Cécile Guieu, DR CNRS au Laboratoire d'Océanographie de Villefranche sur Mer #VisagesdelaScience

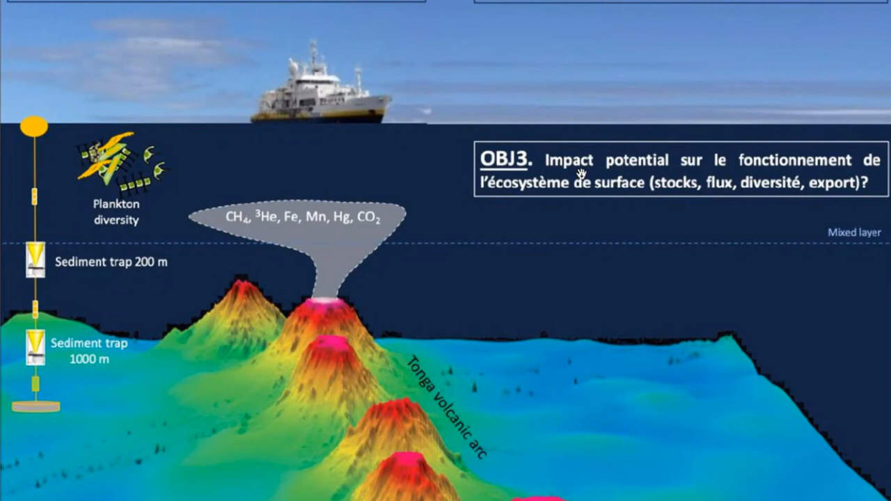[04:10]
Il y a sur des arbres volcaniques dans l'océan, notamment dans le Pacifique, des émissions hydrothermales qui sont si peu profondes qu'elles peuvent atteindre la couche éclairée de l'océan, là où se passe ce phénomène de la pompe biologique.